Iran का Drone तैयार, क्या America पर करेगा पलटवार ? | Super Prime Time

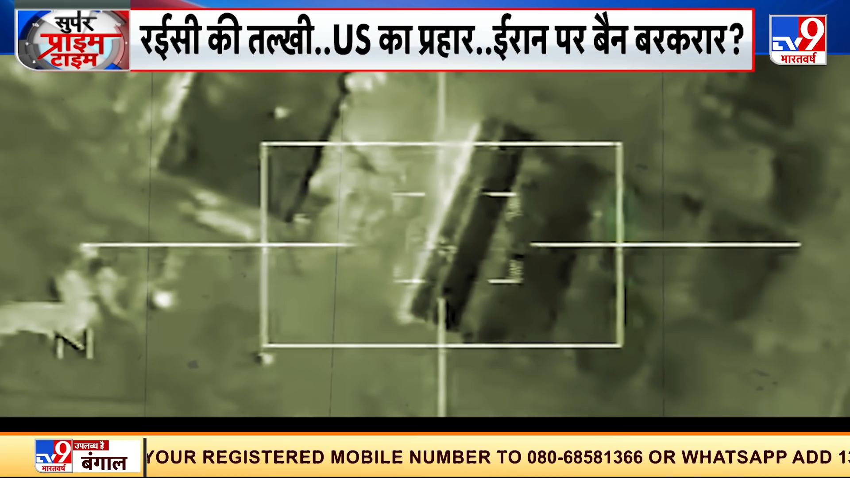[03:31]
रईसी के गद्दी पर बैठने से पहले ही तल्ख बयान के बाद जिस तरह अमेरिका ने इरान समर्थित मिलीश्या को टार्गिट